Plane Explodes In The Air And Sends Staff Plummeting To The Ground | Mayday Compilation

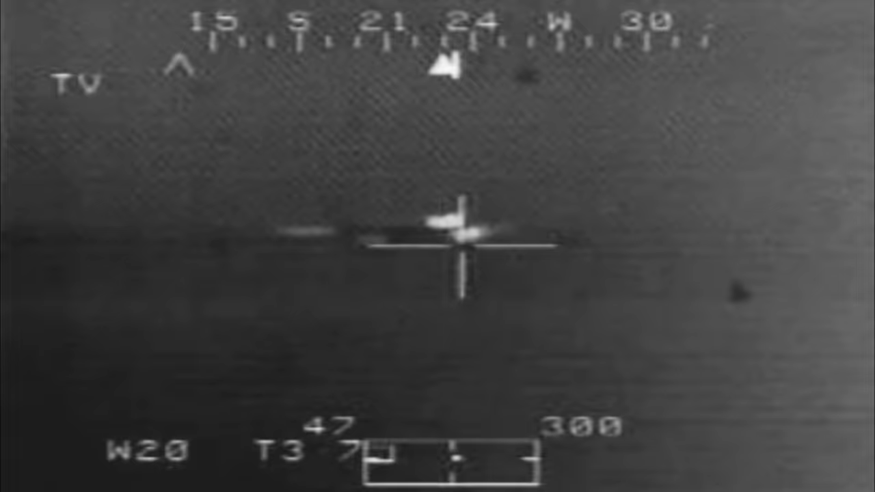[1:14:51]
He's got, appears to be a fire on his far left engine.
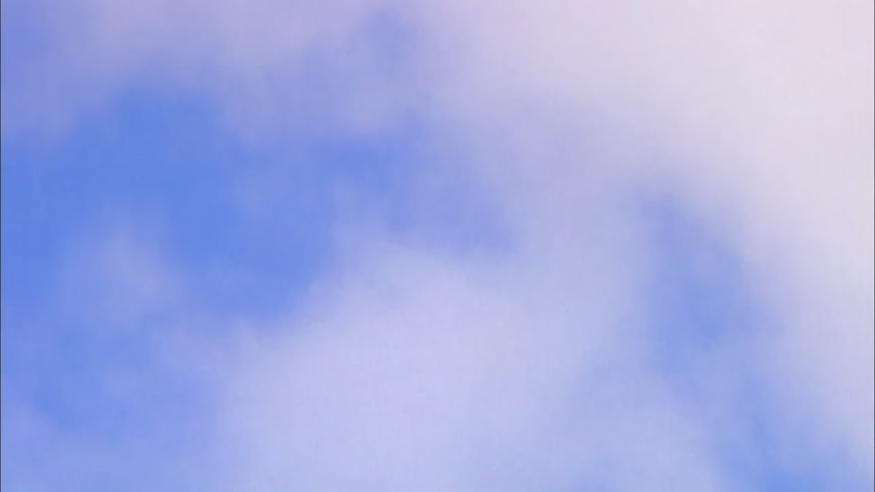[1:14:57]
The intense heat of the fire on the Airbus shows up as a blur on the helicopter's heat-sensitive camera.
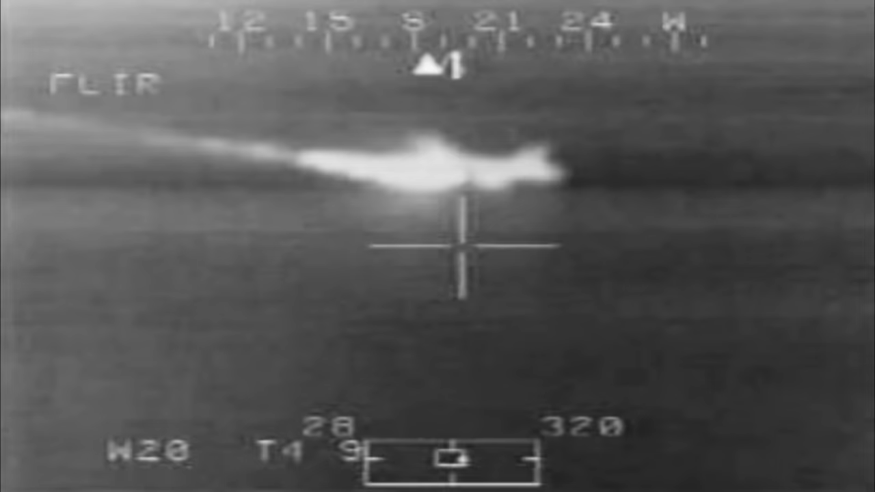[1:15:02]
Lima, Lima. Lima, Lima, as we have a bit of problems controlling the aircraft.